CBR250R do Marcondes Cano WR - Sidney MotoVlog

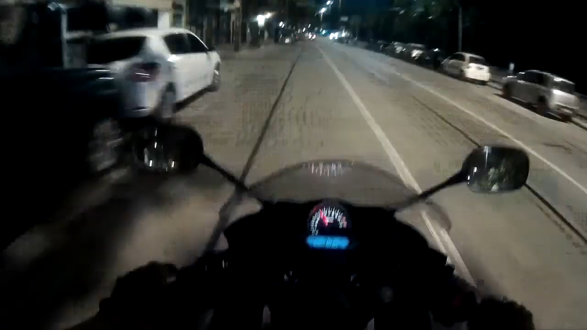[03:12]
E aí, estamos voltando aqui pro Lindu. Só foi um rolezinho mesmo pra ver a esticada da bicha como é que tá, velho.
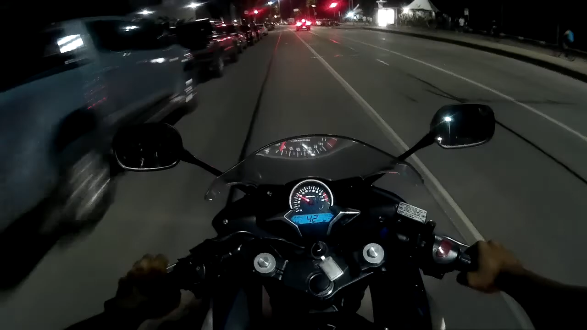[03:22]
Bicha tá gritando valendo, Joe. A moto grita muito, mano. A arisca é ela,